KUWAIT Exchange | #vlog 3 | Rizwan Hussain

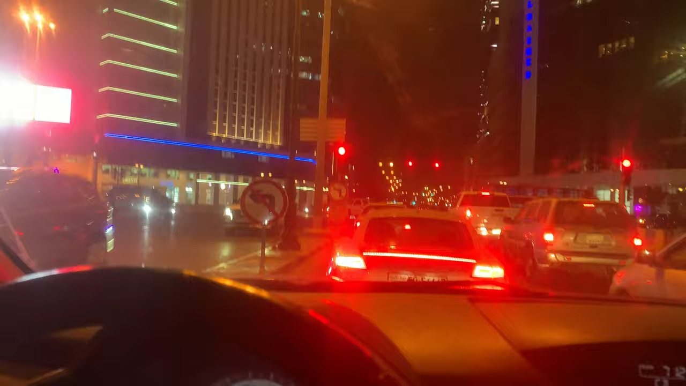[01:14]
روڈ جائے گا ہمارا 55 کی طرف ہم لوگ رائٹ لیں گے یہ پارکی میں لیں گے
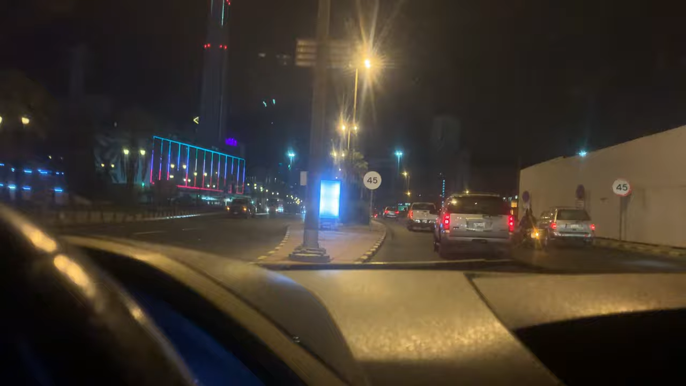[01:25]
یہ ساو میں جو آپ لیکھنے ہیں بڑا اوپر یہ گویٹ ٹاور ہے ٹیلی کی امیگیشن ٹاور بھولتے سے
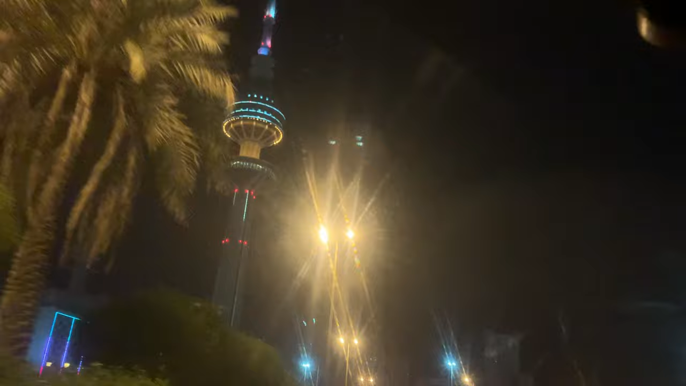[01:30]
کافی بڑا ہے گویٹ کا ایک مام ہے یہاں پہ لوگ آپ نے دیکھنا اس کو
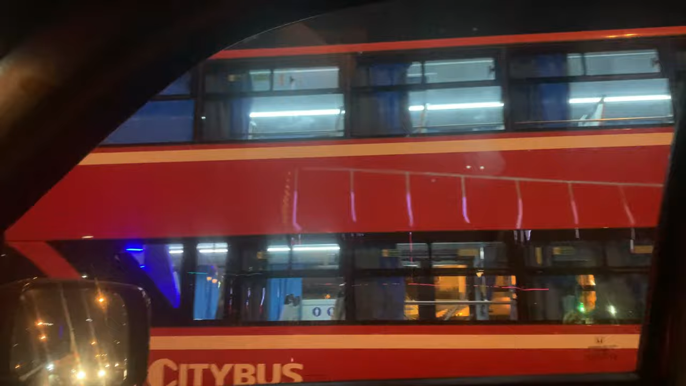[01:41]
ڈبل بس بھی ہے جو کہ پوری سٹی میں پوری گویٹ میں گھومتی ہے
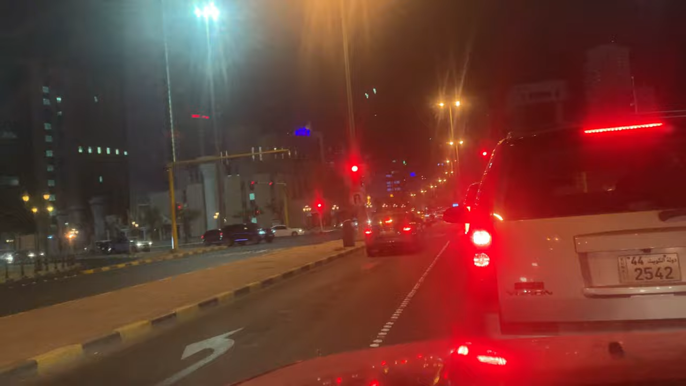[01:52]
یہ رائٹ سائٹ پہ آپ دیکھ سکتے ہیں میں نے آپ کو بولا تھا ساری منی ایکسچینڈ کی دوانے ہیں ٹھیک ہے منی ایکسچینڈ ٹرانسفر اور بینک ٹو بینک مسترڈ یونینی ساری کی ساری وہی مارکٹ ہے کسی کو بھی ضرورت ہوتا ہوندہ یہاں پہ آئے اور آپ آکے یہاں سے بہت نافت سے دسکتے ہیں
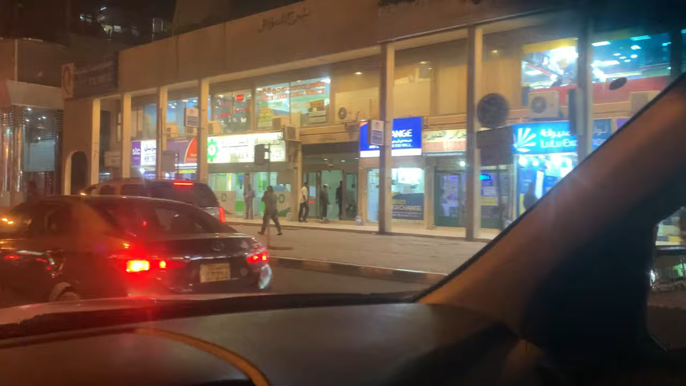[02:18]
موبائلز کی دکانے بھی یہ سب انڈیئر باکستانی ہیں یہاں پہ آپ کو بڑا ایزی ہو جگا یہاں پہ آکے ڈیل کرنا ان کے ساتھ
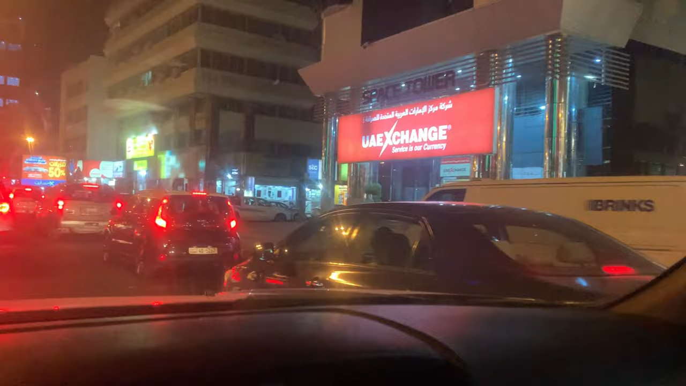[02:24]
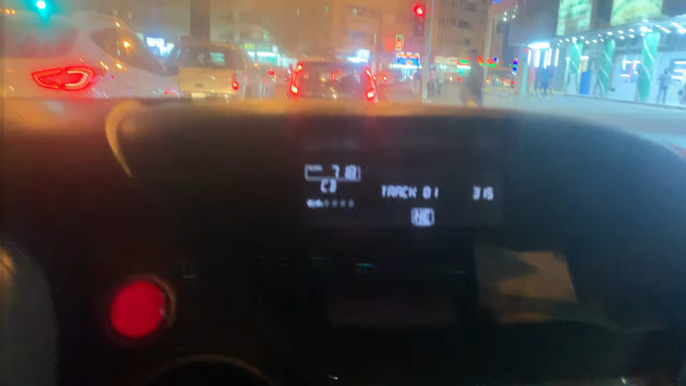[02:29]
یہ میرے لیف سائٹ پہ دکانے ہیں یہاں پہ خافز وارو کی اور یہاں پہ سویٹس کی
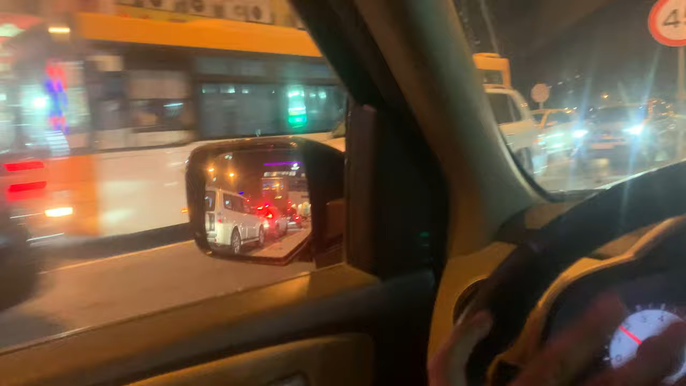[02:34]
شوپ ہے پرنٹنگ پرسیں یہاں پہ ایر سائٹ پہ ٹرائفک دیکھیں ٹرائفک ہوتا ہے سات منٹ پہ نکلے تھے پارکن سے تو ابھی مجھے انٹرنل سٹی میں ہی کافی ٹائم ہو گیا کیونکہ ابھی تک پہنچانی ہوں میں نے یہاں پارکن لگانی تھی پارکن اس نے لگا